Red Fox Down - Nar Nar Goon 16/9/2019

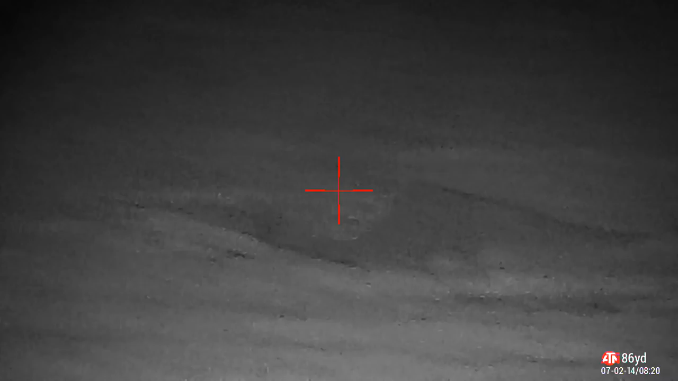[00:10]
Did I get him? Yep. Oh, I hit him. Really? Yep, he's gone. Did I? Oh, I reckon he went straight down. Oh, yes. It looked like he did. I've got it on video.